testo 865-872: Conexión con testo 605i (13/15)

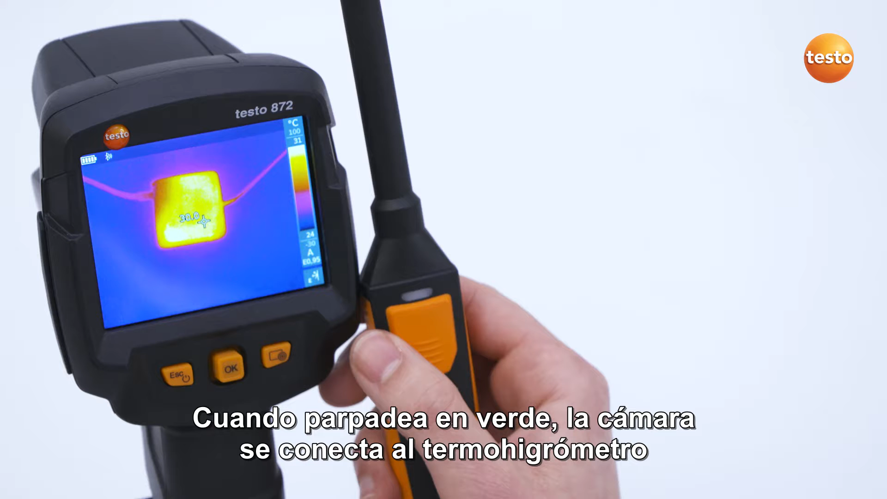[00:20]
Wenn dieser grün blinkt, ist die Kamera mit dem Gerät verbunden. Danach wählt man im Menü Externe Messgrößen Feuchte aus und die Feuchte-Werte werden in der Kamera mit passender Palette übertragen.